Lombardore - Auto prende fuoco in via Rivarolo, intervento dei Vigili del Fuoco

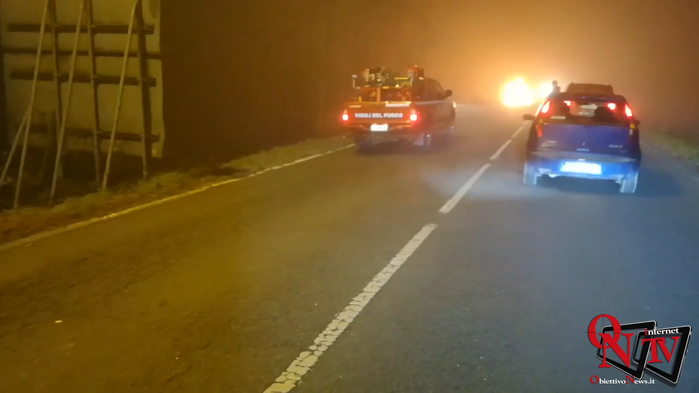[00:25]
Auto in fiamme questa sera, giovedì 20 dicembre, intorno alle 22, in via Rivarola a Lombardore. Si tratta di un Alfa Romeo Giulietta.